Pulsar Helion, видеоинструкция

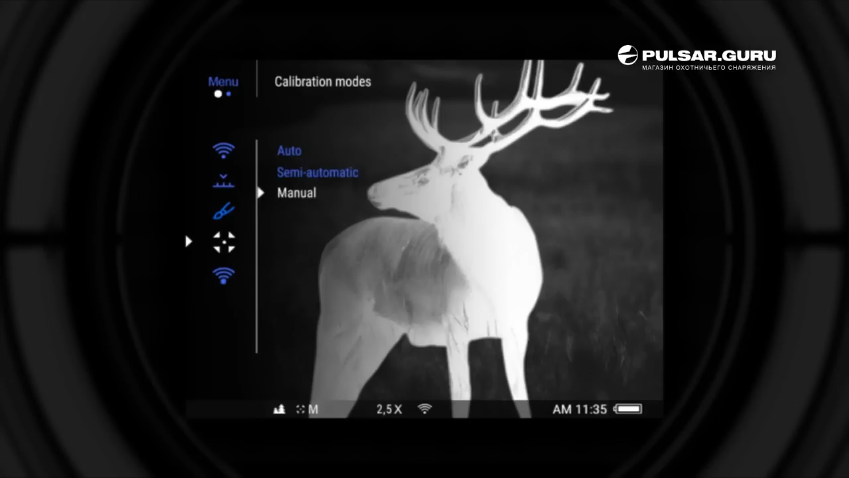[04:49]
Настройки Wi-Fi. Настройка пароля сети Wi-Fi.
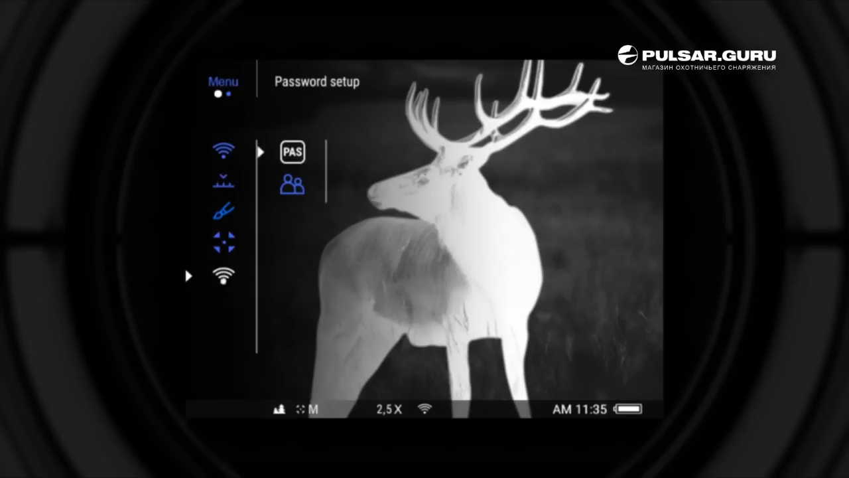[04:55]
Настройка уровня доступа, владелец или гость. Общие настройки.
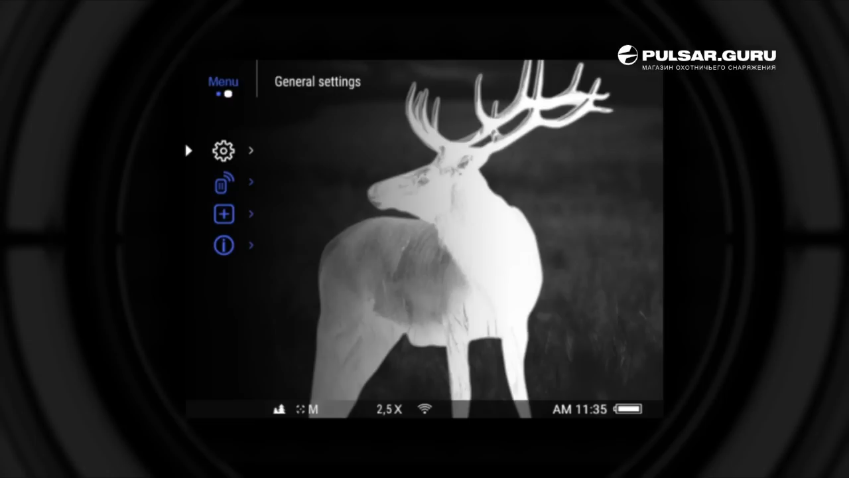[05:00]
Язык. Дата. Время. Метры или ярды. Настройка объектива. Сброс настроек по умолчанию. Форматирование карты памяти.
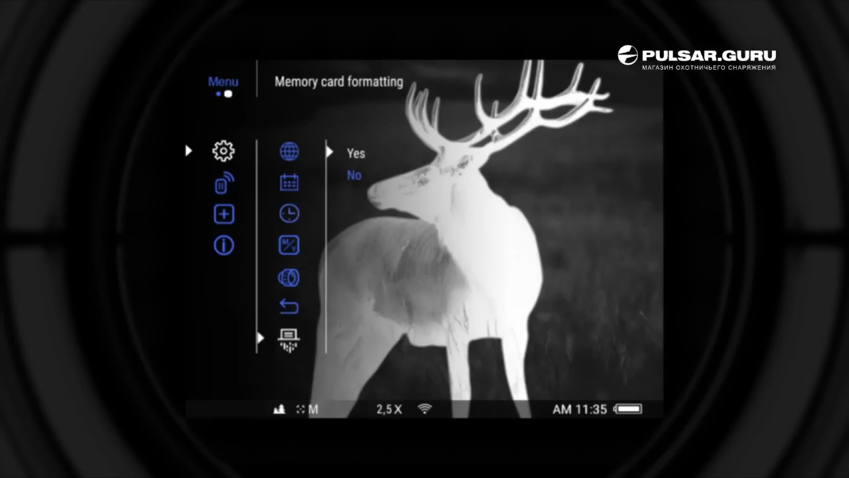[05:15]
Настройка удаленного управления.
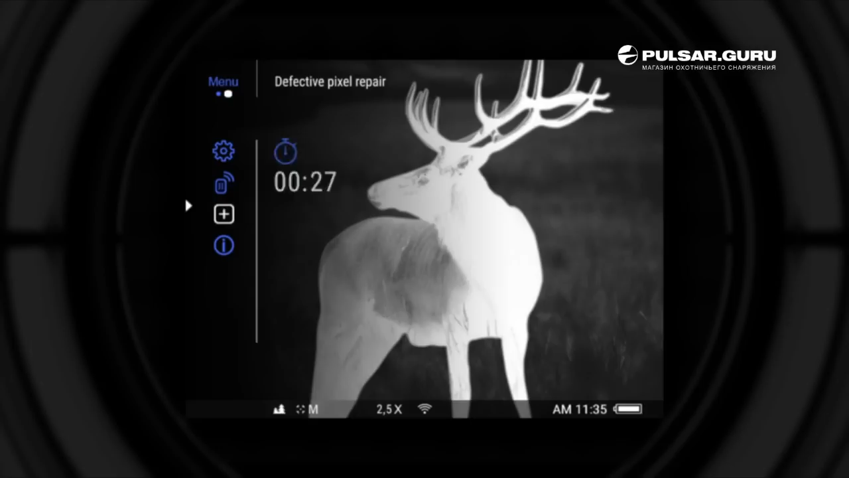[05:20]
Функция восстановления битых пикселей. Информация об устройстве. Смена объектива в моделях Helion XP.
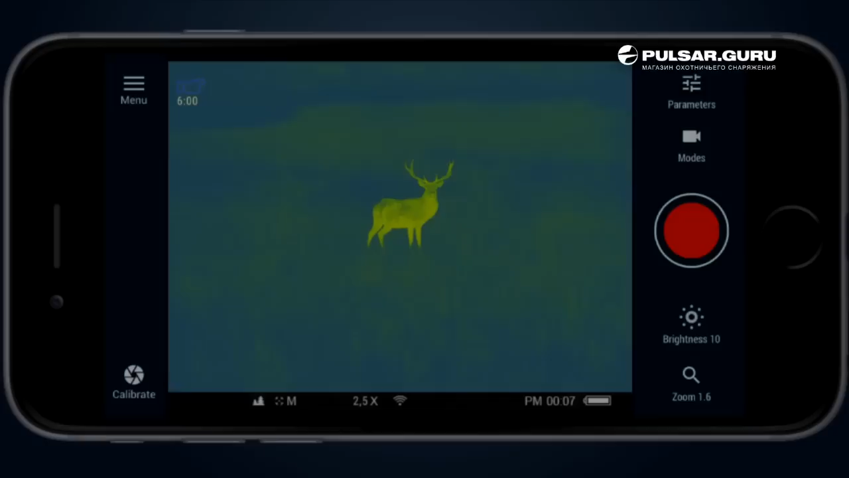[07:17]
Видоискатель показывает изображение с устройства и позволяет пользователю удаленно управлять некоторыми функциями тепловизора — увеличение, цветовая палитра или видеозапись.